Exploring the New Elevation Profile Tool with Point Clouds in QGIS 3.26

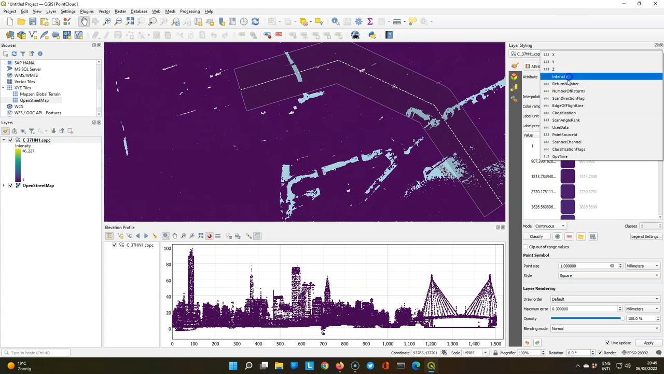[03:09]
But you can also colorize the points with any of the other settings.
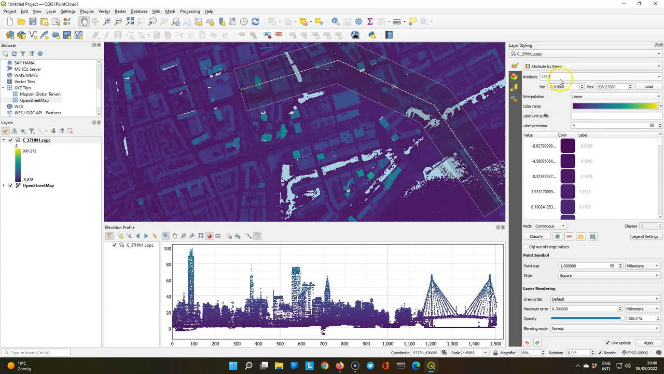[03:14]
So both the 2D map and the profile use the same styling. So here we see the points classified with the colors of these classes.
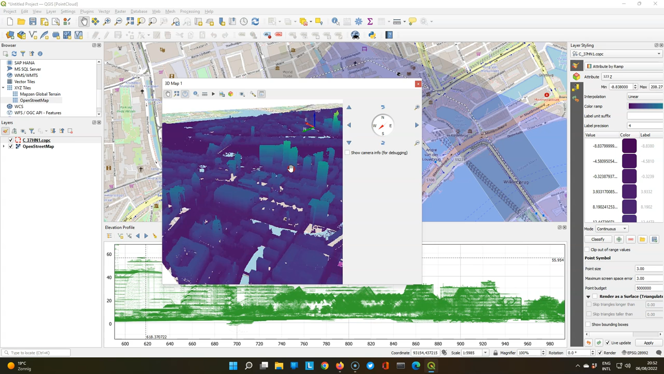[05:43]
But this was already possible in previous versions. The new features are here in this menu. You can show the visible camera area from the 3D map in the 2D map. And when I rotate, you can see that it's linked. And that works very nicely.
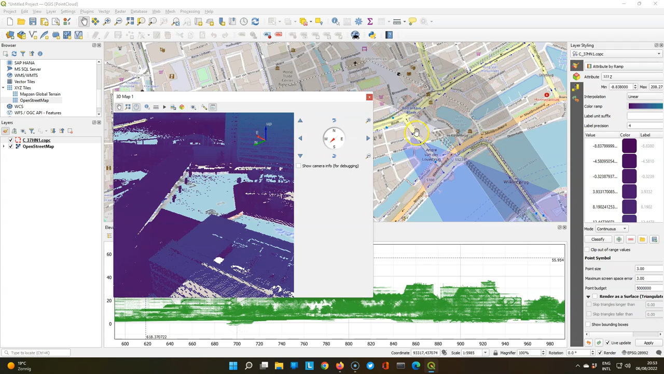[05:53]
Another option is to have the 2D view follow the 3D view. So if I move the 3D view, the 2D view is updated.
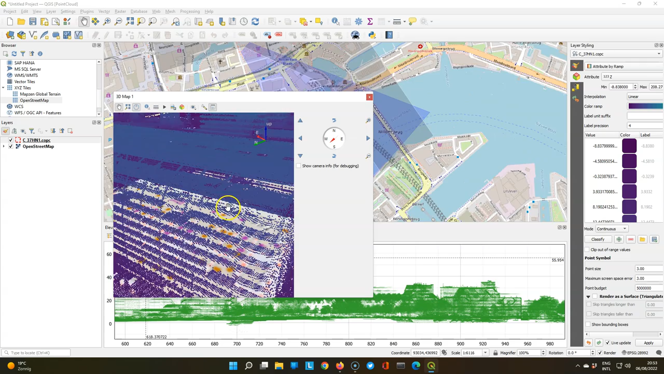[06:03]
And there's another setting to do that vice versa. Here we see the marked hall. Now you see that when we are very much zoomed in, it shows all the points.
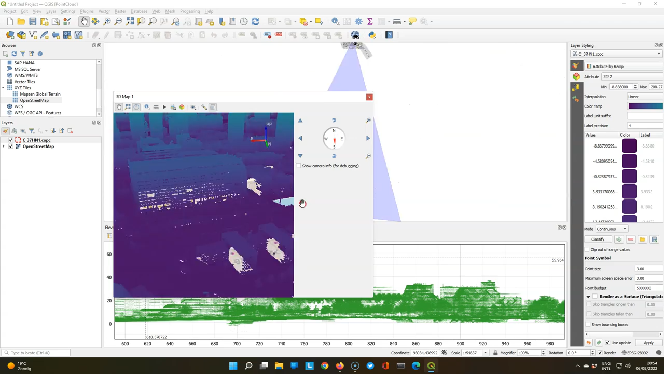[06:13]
There's also a new feature that we can on the fly triangulate these points. And you can find it here in the 3D styling. There's a little bug.
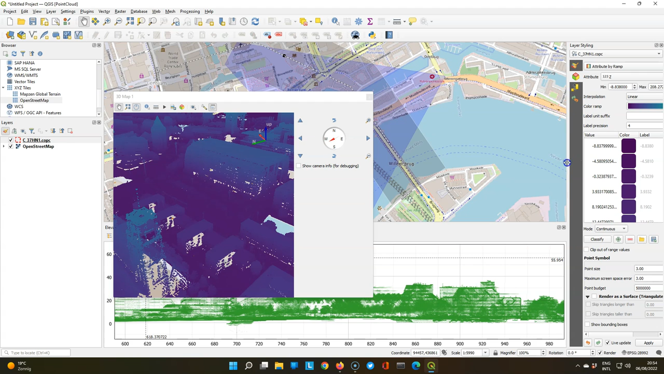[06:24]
I cannot extend the layer styling panel. But I can check this box and it will automatically triangulate the 3D view.
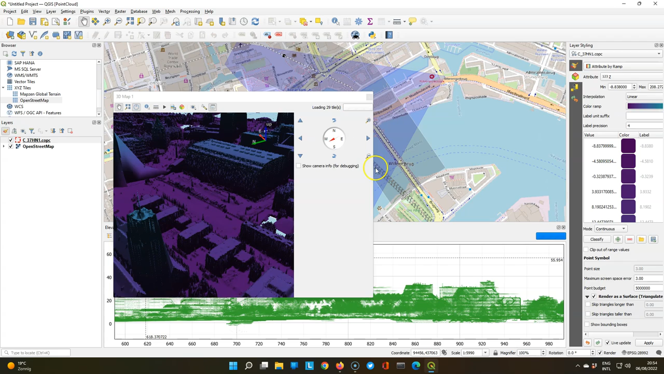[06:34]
So we don't see the individual points anymore, but it uses thin interpolation.
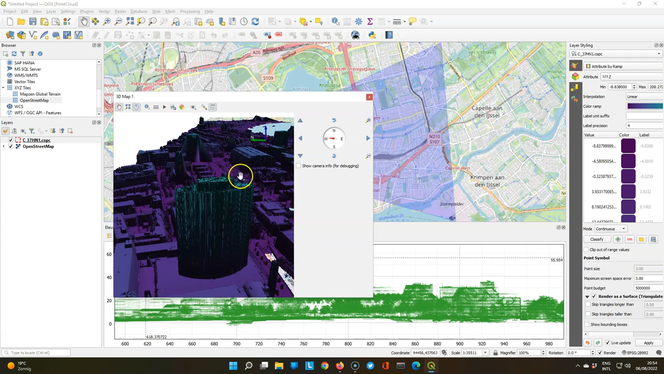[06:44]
Which makes it easier to recognize the buildings. It looks smoother.
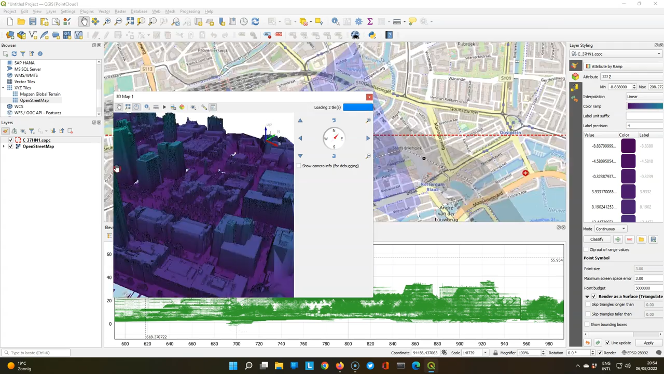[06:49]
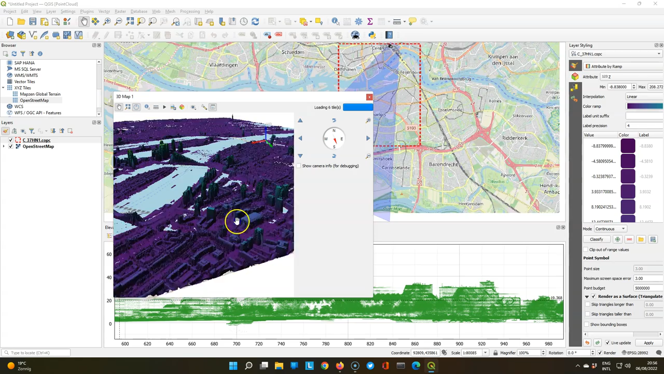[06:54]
So let's move to another area and do another transect. The area around the Erasmus Bridge. Let's change the light.
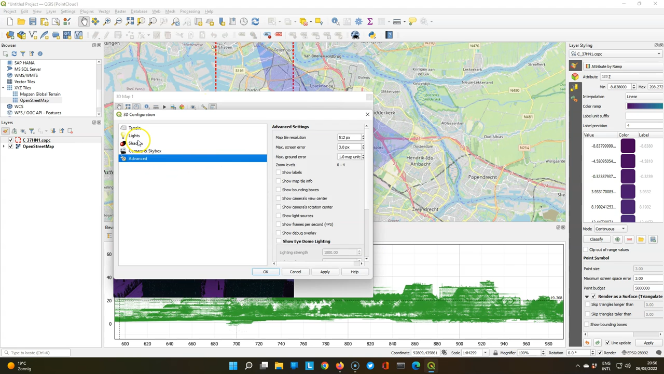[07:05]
So we can better see how it looks like in the 3D view.
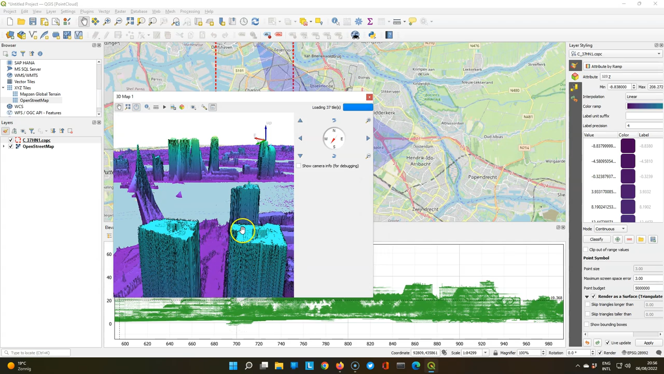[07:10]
And I can see where that is in the 2D view. Until I close the 3D view of course.